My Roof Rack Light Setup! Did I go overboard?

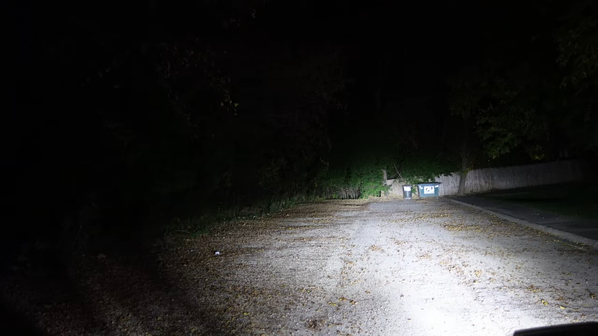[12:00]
Oh no, that's not it. Oh, okay. All righty. That's good. Let's go with the left side. Oh damn.
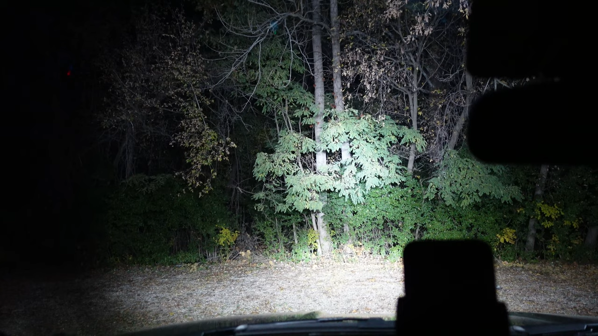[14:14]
And then those are all my front lights. And the back light.